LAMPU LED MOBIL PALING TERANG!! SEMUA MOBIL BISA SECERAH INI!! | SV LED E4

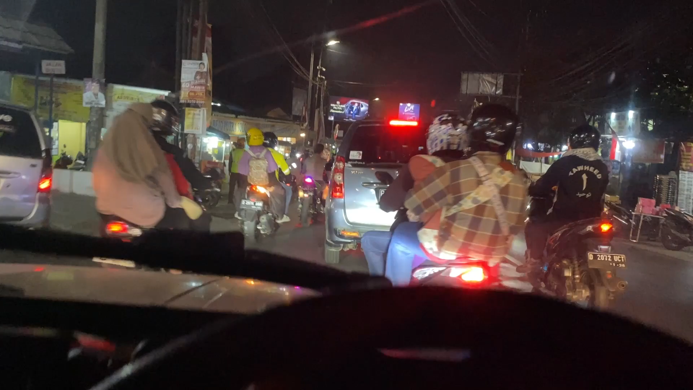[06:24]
kalau kita lihat nih Di penggunaan Apa ya, reel-nya gitu Kita bisa lihat Pantulan cahayanya Dan sinar cahaya dari Lampu ini Bisa dibilang ya terang sih Tapi ya tentunya nggak semasif itu juga Karena ya again ini adanya 1 juta Jadi ya untuk ukuran lampu mobil itu 7 juta itu tergolong di tengah-tengah
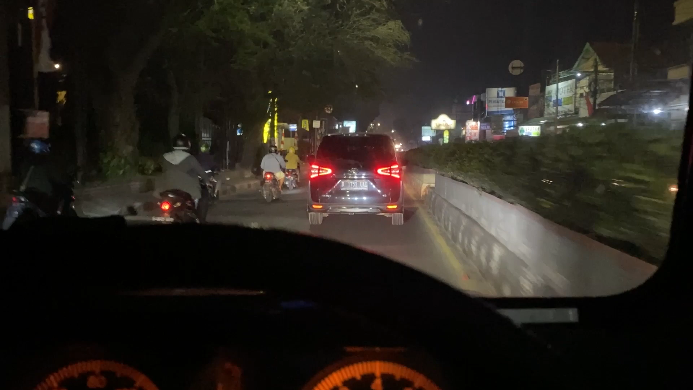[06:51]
Seperti ini ya kalau di perpontahan yang 2 jalur kayak gini Ya gitu lah Untuk penggunaan lampu SV LED E4 ini atau E4 ini Ini juga di sebelah nih ada kijang Yang
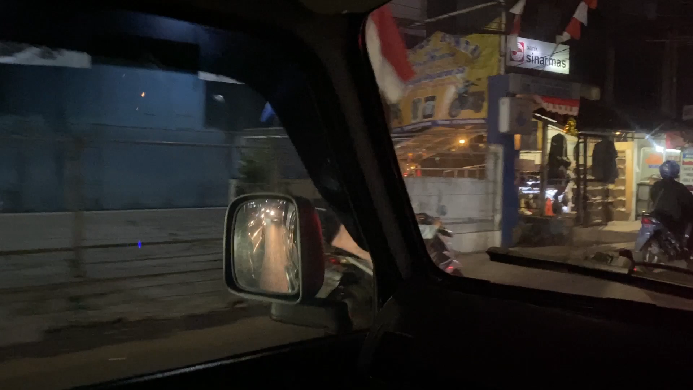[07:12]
pakai lampu LED kijang kapsul Yang bisa kita lihat perbandingan sinarnya Itu dia jauh tidak lebih terang bisa dilihat Dari pantulan Toyota Sienta itu
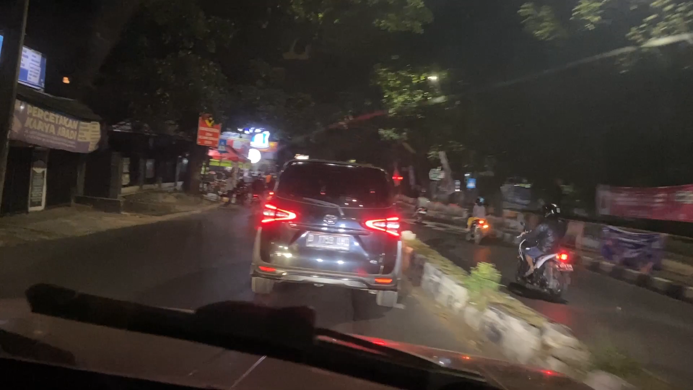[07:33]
Tapi menurutku 1 juta itu adalah harga yang sangatlah masuk akal Untuk sebuah lampu mobil Karena kita bisa mendapatkan Kemampuan lampu yang bisa dibilang sangatlah baik Nih lampunya kijang ini Kita lihat ya Tuh
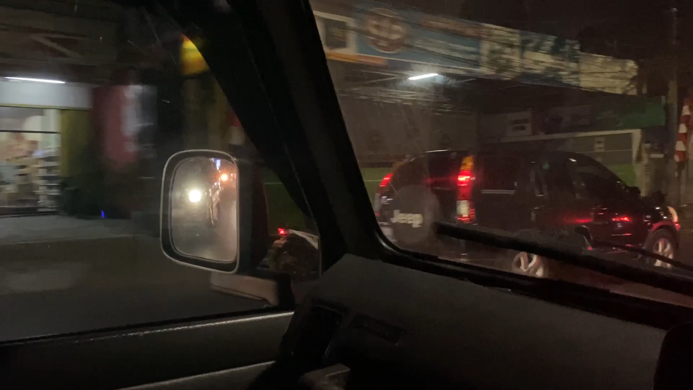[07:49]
Itu ya Itu nggak terlalu terang Sedangkan lampu kita itu bener-bener terang banget Nih kita bandingin sama lampu ignis Sama terang ya Kurang lebih motor kenapa ya
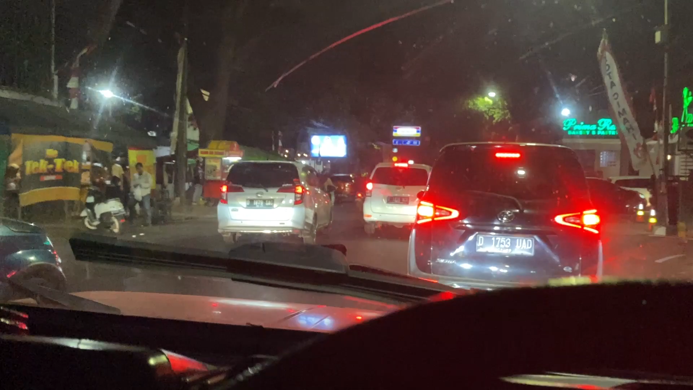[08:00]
Ada apa itu motor ya Langsung terus
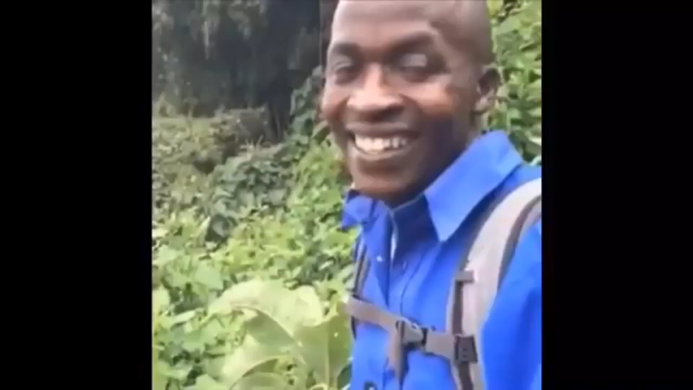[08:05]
Oke Sebelah kita sekarang lagi ada Toyota Starlet Mobil tua juga Tuh
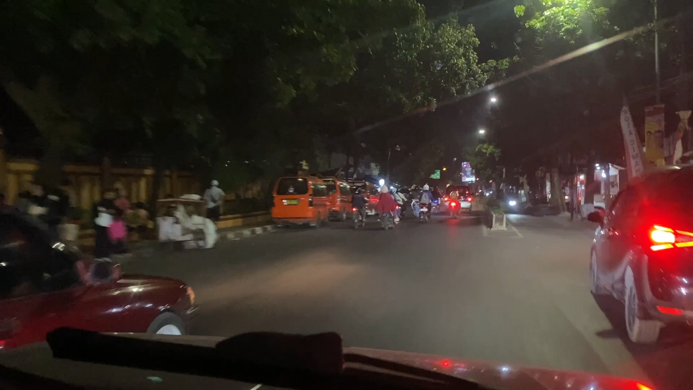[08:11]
ya cahayanya Sedangkan cahaya kita ya Jauh lebih terang tentunya Nah ini nih expander juga udah ganti nih Di sebelah nih Pakai lampu LED juga Ya Lampunya nggak kelihatan ya Bisa dilihat lampunya expander itu nggak kelihatan sama sekali Karena nggak tahu tuh dia pakai lampunya apaan Sedangkan lampu kita sangatlah kelihatan banget Nah ngomong-ngomong tentang silau ya Kita bisa coba aja tes langsung ya Di nyatanya gitu ya Nih silau gak Kalau kita ada di
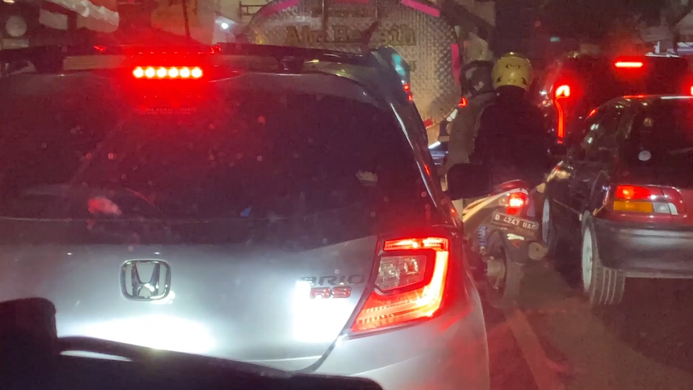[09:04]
Tuh Jadi bener-bener sangat tidak menilaukan Sama sekali untuk lampu LED Lampu LED yang menyilaukan itu hanya lampu LED yang pemasangnya tidak benar Nggak semua lampu LED murah juga menyilaukan ngomong-ngomong ya Tapi ya banyak sih begitu gitu ya Tapi pemasangannya kadang-kadang ada yang dinaikin Biar kerasanya terang gitu Katanya gitu Ya jangan dong Karena kita harus tetap sesuai bawaannya Walaupun kita pakai lampu LED Kita harus tetap Posisinya sama persis seperti lampu halogen yang bawaannya Seperti yang dipasangkan
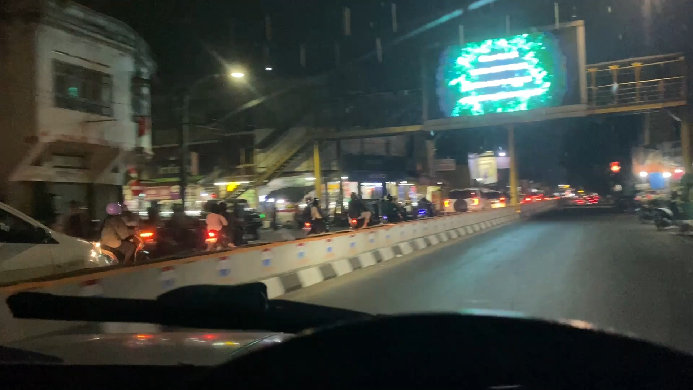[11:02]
lagi ngeliatin Apa ya Real life practice-nya Dari si Lampu SPLT E4 ini Tuh ini Jalanan Ciman itu main gelap ya Kita coba Nuarin HP kita Buku gak ada orang
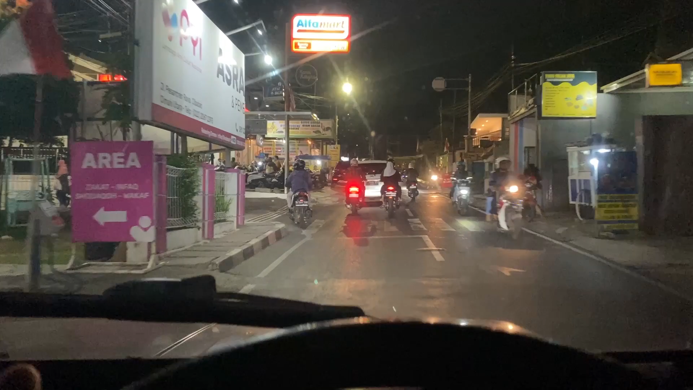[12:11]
kan Vio Ada Vio Satya Ada Vio RS gitu Nah Vio yang RS Itu udah LED lampunya Ini silau banget Nah ini nih Lampu Lampu yang pemasangannya Salah Itu lah
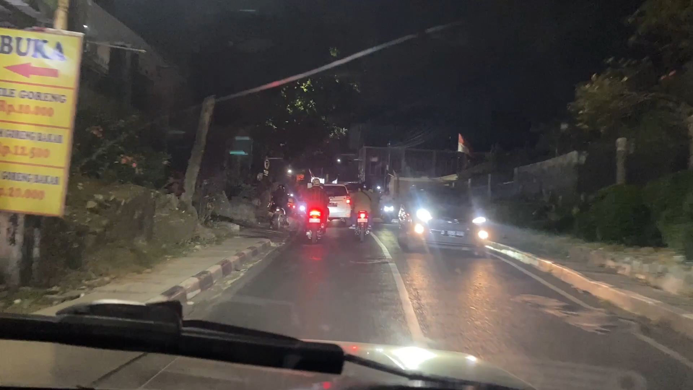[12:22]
Baru aja Kita tadi ngomong Kalau pemasangannya salah Itu silau Dan bener Itu dia LED Tapi dia warna kuning Yang expander yang tadi Dan itu silau banget Sampai ke kabin kita Padahal mobil kita itu lumayan tinggi Tapi Sampai juga gitu Nih pemasangannya bener Innova ini Itu tadi adalah Innova Tipe G Bentar ada speed lamp Yang sangat besar sekali
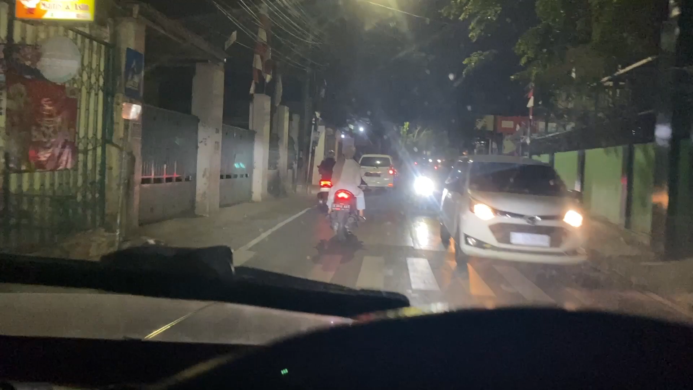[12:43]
Kalau dikatanya Ini kerasa besar Itu speed lamp Padahal Kalau di mobil biasa Rasanya kayaknya Biasa aja Wah heboh banget Oke Nah tadi Innova tadi Itu adalah Innova Tipe G Kelihatan karena Dia masih bawah